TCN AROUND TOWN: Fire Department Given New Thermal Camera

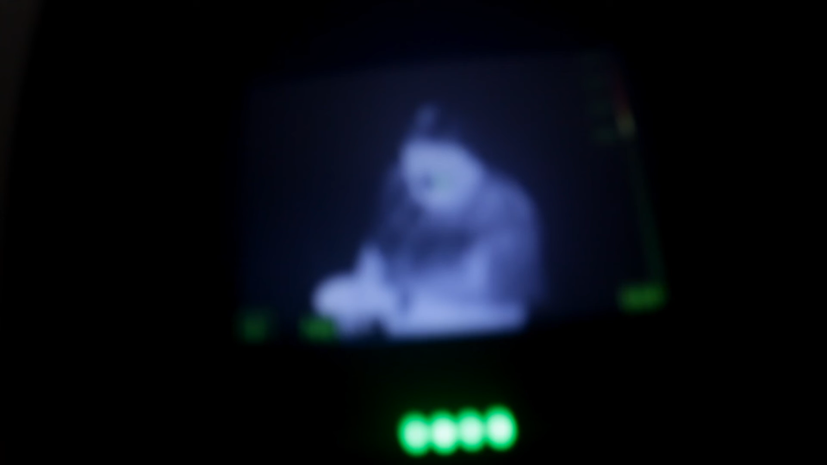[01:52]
Yep, on the imaging there. Let me get that focused up. All right, hold on.